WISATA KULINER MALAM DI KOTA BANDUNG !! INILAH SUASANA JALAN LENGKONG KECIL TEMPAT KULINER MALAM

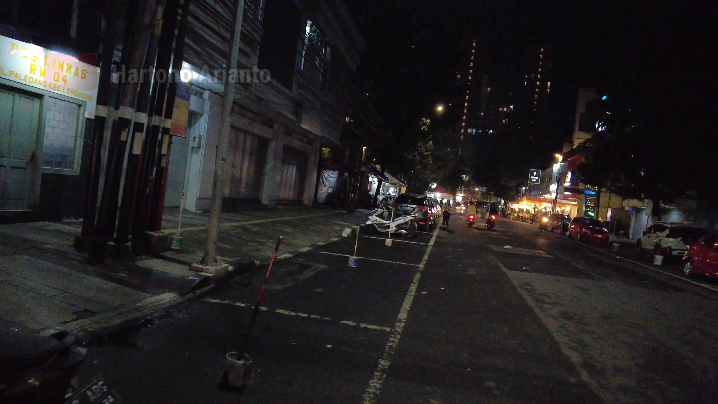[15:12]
nah kesini agak jarang ya ini pedagang kulinernya
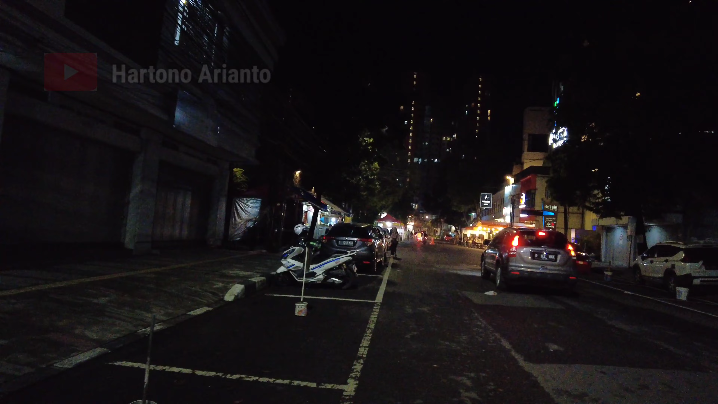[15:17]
dan di ujung sana gedung di atas
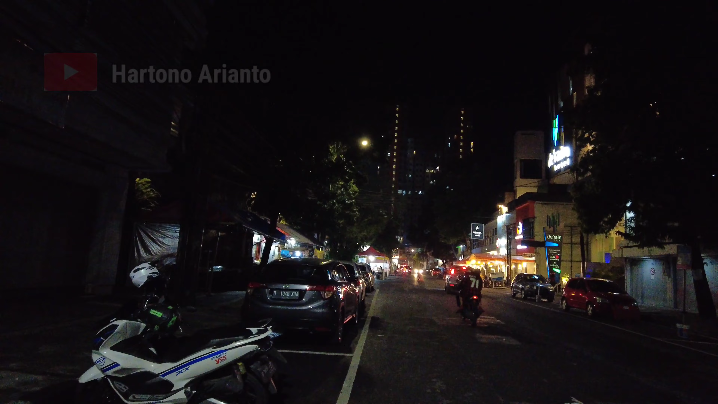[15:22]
sana itu adalah apartemen Grand Asia Afrika ya
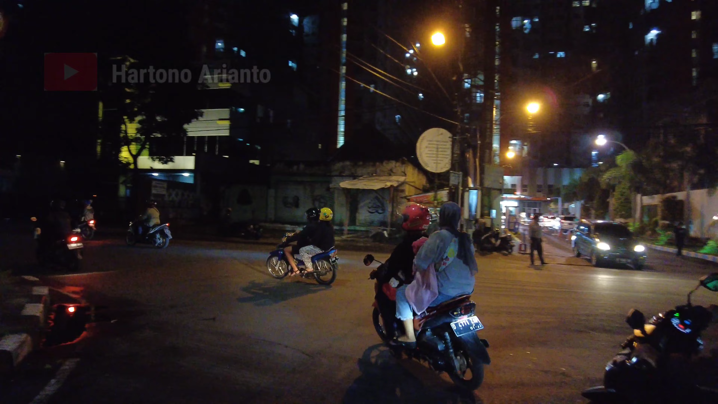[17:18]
adalah ujung jalan lengkong kecil ya saya akan memutar balik ke sana
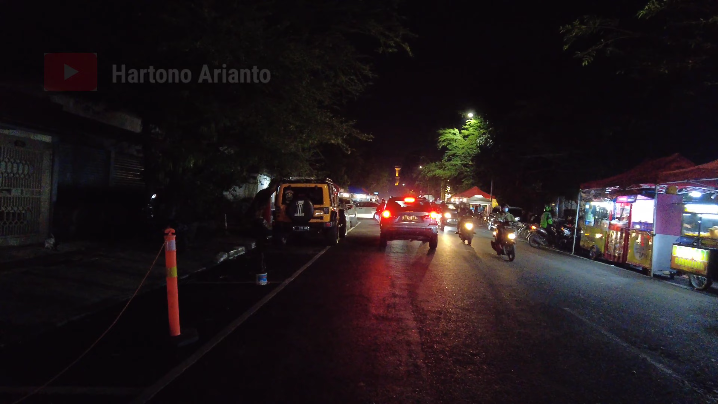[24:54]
ujung Jalan Lengkong yang di sebelah barat atau tempat tadi semula saya bikin video ya